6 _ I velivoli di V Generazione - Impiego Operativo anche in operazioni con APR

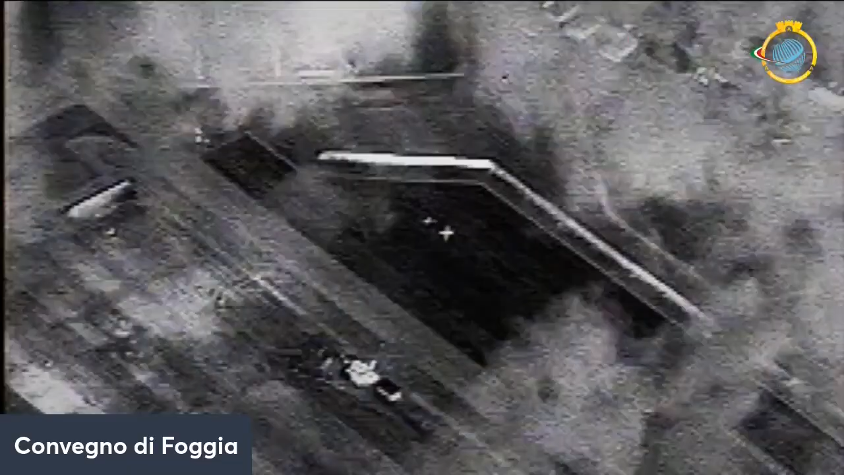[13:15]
Queste telecamere sono in grado di fornire riprese diurne e notturne.
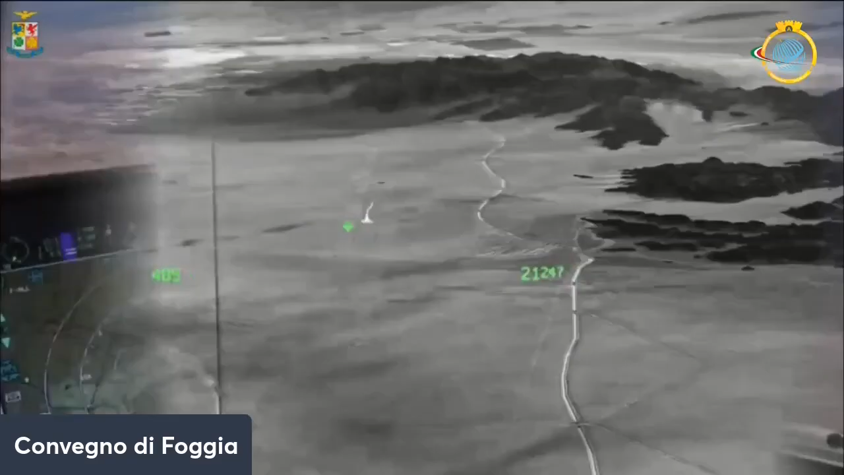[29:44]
Grazie ai sensori integrati nella fusoliera, sul suo visore vengono riportate le informazioni più importanti e il pilota,